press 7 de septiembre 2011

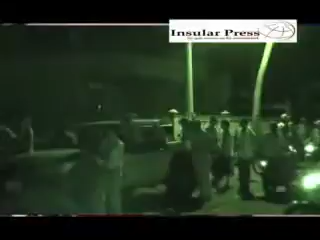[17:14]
Inmediatamente las patrullas del sector de Saribey llegaron al sitio para verificar la situación.